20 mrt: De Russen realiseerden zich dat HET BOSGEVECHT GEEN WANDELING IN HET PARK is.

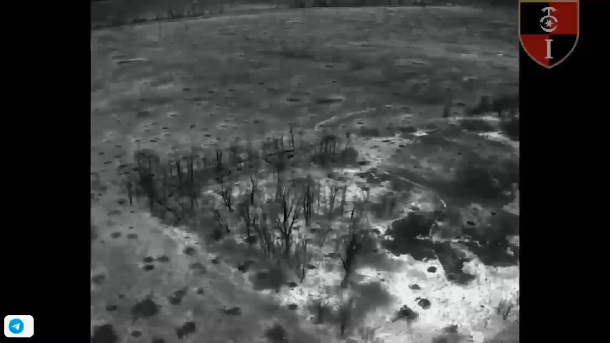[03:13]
Gelokaliseerde nachtzichtbeelden, vrijgegeven door de Oekraïnse 30e gemechaniseerde brigade,
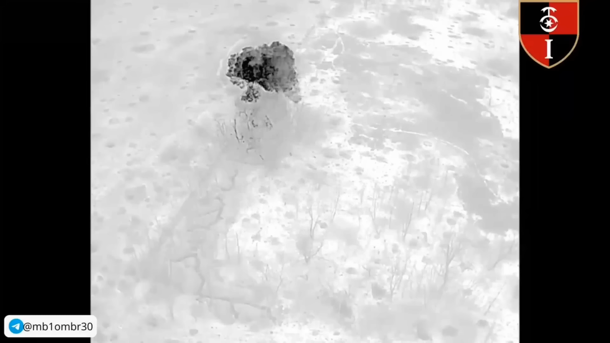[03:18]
tonen artillerie die zich richt op recentelijk beveiligde Russische posities.